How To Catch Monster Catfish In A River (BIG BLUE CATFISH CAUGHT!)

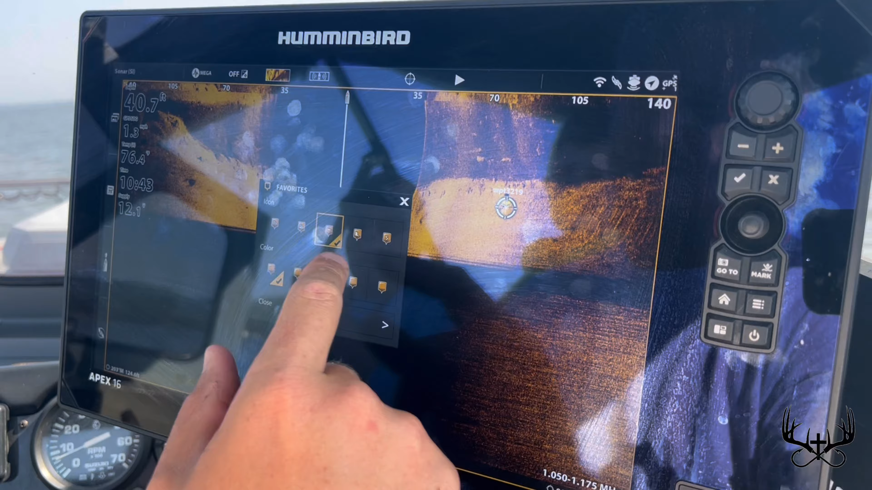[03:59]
Keep that in mind. All right, we got a fish here.
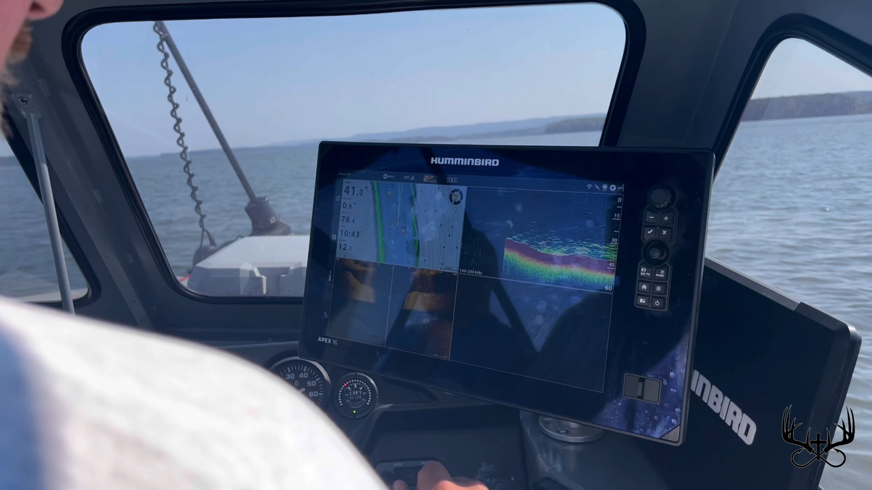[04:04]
Now, where, where do you think he could reach? He's on the edge of that hole. I didn't put a weight point on him.